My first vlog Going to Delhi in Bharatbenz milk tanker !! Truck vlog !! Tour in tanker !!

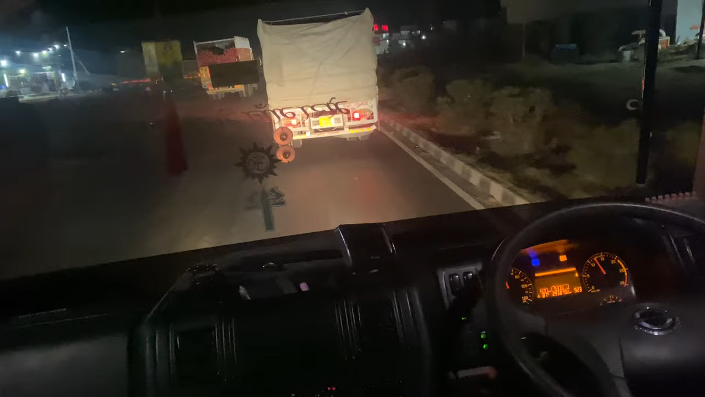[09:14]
इसे अभी टाइम कुछ ज़्यादा नहीं, वो आएदस बज़े हैं, लेकिन रोड पे ट्रैफिक उतना ही ज़्यादा है,